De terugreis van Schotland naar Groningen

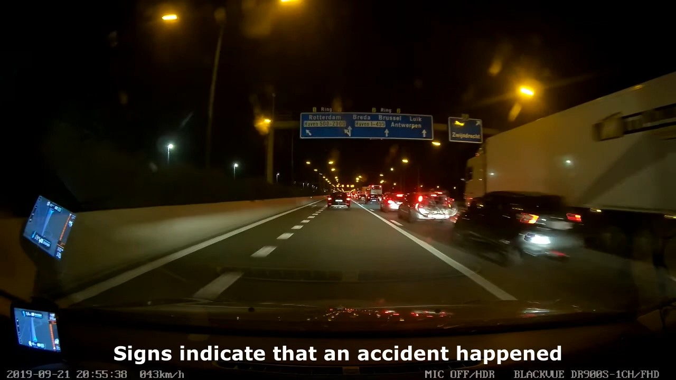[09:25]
Borden boven de snelweg geven aan dat er een ongeluk gebeurd is.
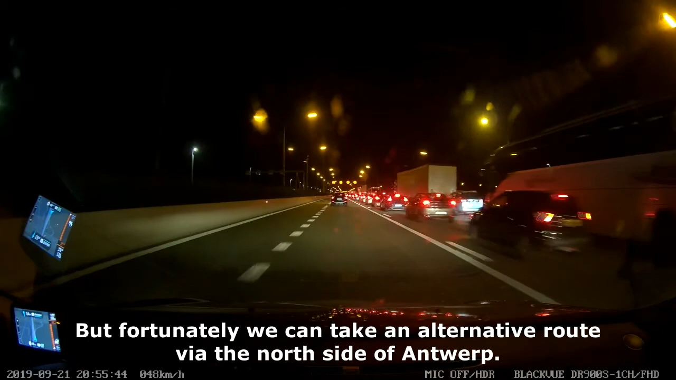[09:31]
Maar gelukkig kunnen we een alternatieve route kiezen via de noordkant van Antwerpen.
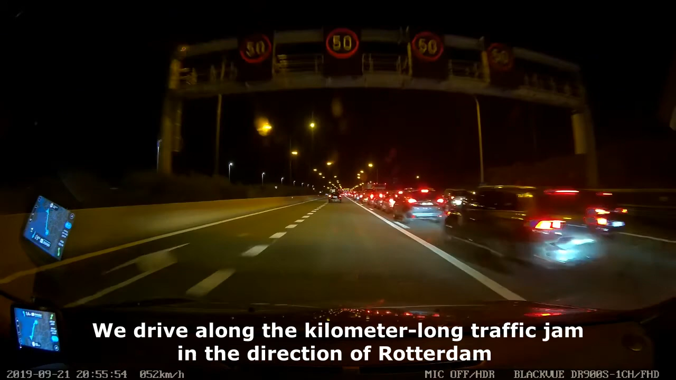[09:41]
We rijden langs de kilometers lange file richting Rotterdam.
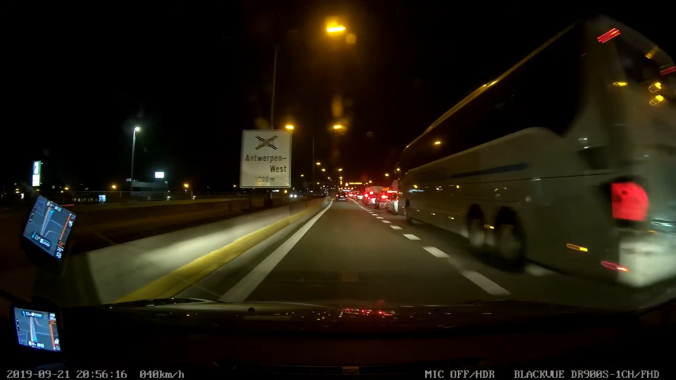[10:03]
En ook op de overige toegangswegen zien we lange files.
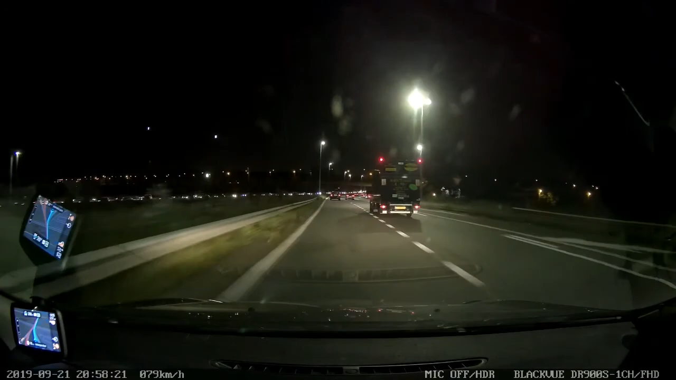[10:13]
Alleen bij de Liefkenshoek tunnel waar we 6 euro tol moeten betalen moeten we een paar minuten wachten. Verder hebben we geen oponthoud meer behalve wat kleine wegwerkzaamheden.
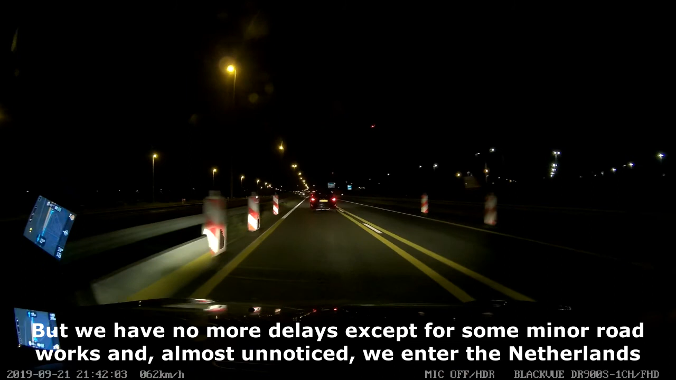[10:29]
En bijna ongemerkt rijden we Nederland binnen. We zoeken door het duister en 5 uur nadat we de boot in Calais zijn afgereden zijn we bij het Julianeplein in Groningen.